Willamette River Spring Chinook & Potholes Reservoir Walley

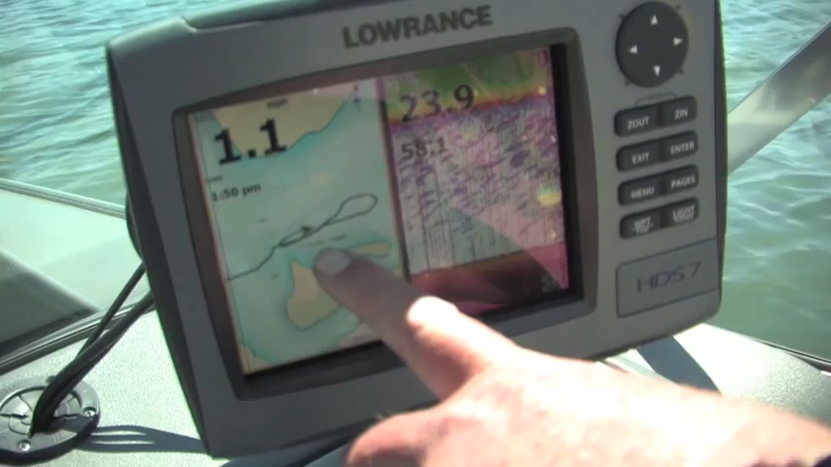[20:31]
And what's happening, they're laying in this flooded timber we see on the GPS and they're ambushing this, the bait fish as they go by.